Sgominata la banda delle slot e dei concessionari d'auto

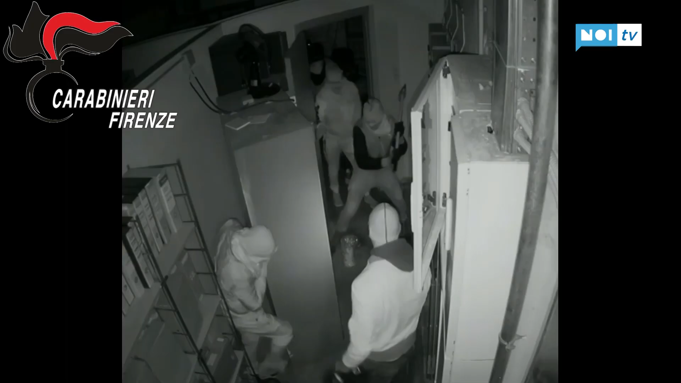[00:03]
Rubavano auto e scooter dai concessionari per poi usarli come erieti e sfondare vetrate saracinesche di sale e slot e negozi di ottica e telefonia che ogni volta fruttavano dai 4 ai 5 mila euro di rifurtiva.